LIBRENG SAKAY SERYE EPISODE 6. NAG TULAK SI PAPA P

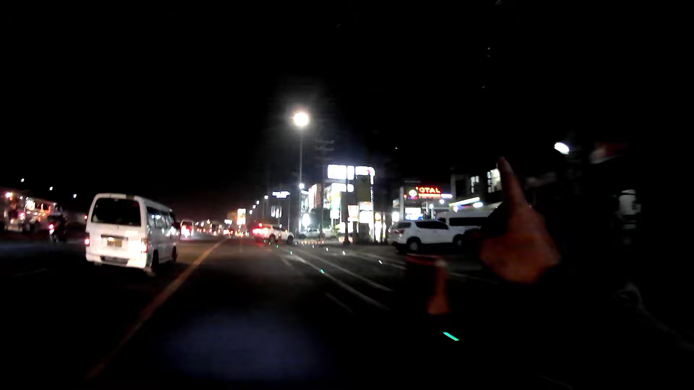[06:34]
guys, ito na yung total. Yan, ayun. Ang bigat. Hindi ko na kayang itulak. Sakto na yun, konti na lang itutulak nila kuya. Pareha silang nawala ng gas eh. Pagod.
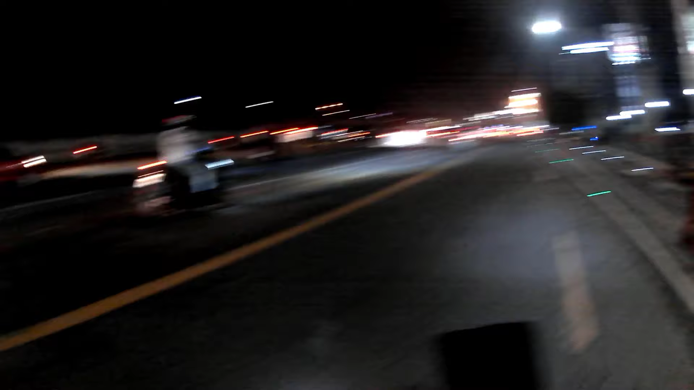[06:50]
So guys, uwi na tayo. Nandito na tayo ngayon sa ano ba ito? Sandigan, ayun o.
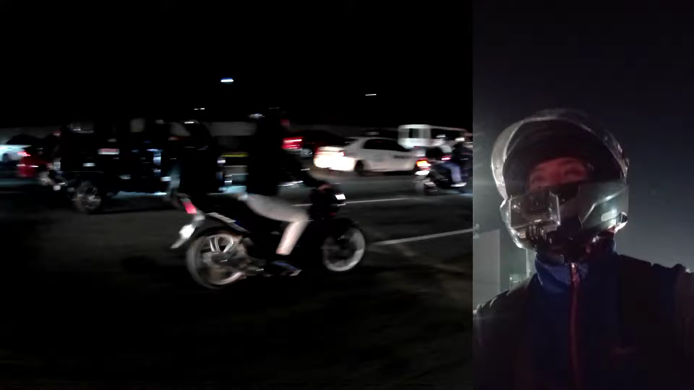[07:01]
Ayun yung Sandigan o. So, nagtulak tayo kanina.
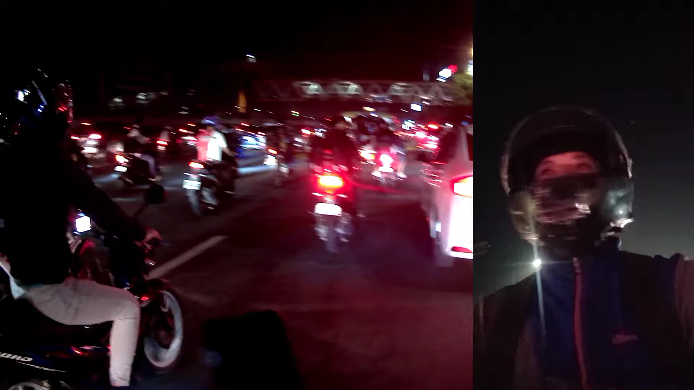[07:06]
Ay, dalawa sila eh. Kaso, yung isa, hindi ko nakaya yun.
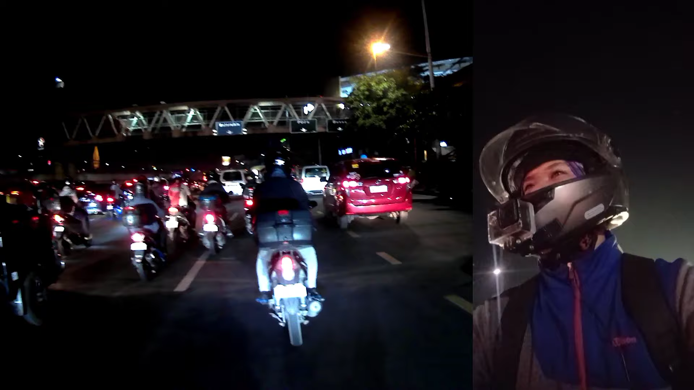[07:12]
Malapit naman eh. Kasi, medyo paahon yun eh. Bandang Tandansora eh. Paahon yun, papuntang total. Pero, konti na lang naman na. So, yan. Kapala guys, yung last video natin kay Miss Angel.